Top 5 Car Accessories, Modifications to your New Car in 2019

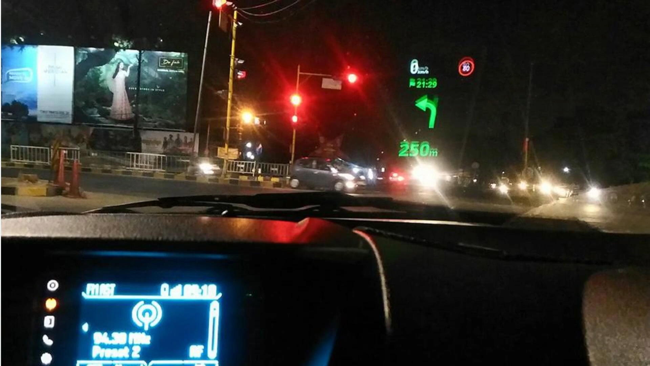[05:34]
तो वो आप करवा सकते हैं heads up display भी आता है तो वो आपकी मर्जी है वो भी एक अच्छी चीज है बर अगर
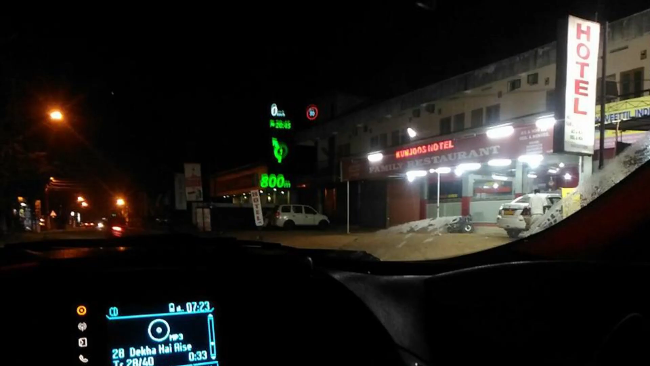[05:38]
आपको उतना पैसा ख़च ने करना heads up display करें in that case you can go for this mobile holder and you can put in your mobile phone and you can use it in navigation और 1500-300-1500